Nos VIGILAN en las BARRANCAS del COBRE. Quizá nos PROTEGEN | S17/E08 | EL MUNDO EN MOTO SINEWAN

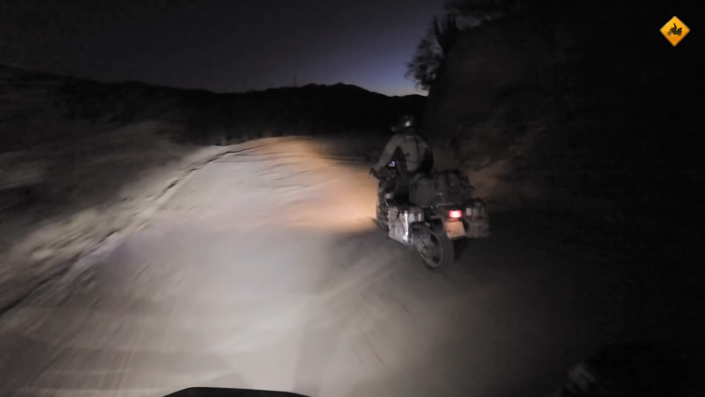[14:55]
Pero vamos, estamos incumpliendo la norma básica de viajar en moto, que es no conducir de noche.
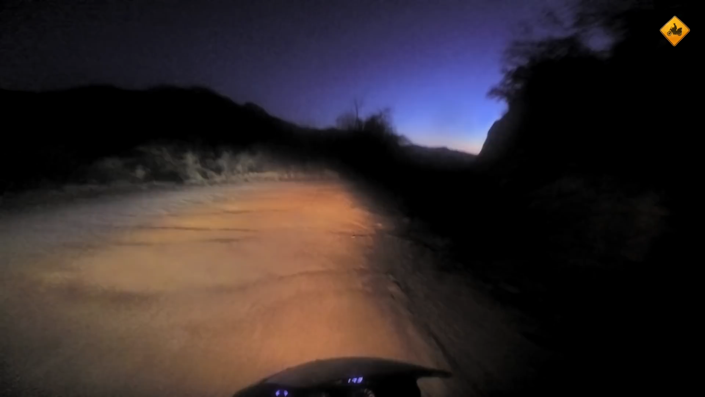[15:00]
Yo no me acostumbro a quebrantar demasiado, la verdad. Pero también es cierto que estoy súper relajado. Ah, yo también, claro.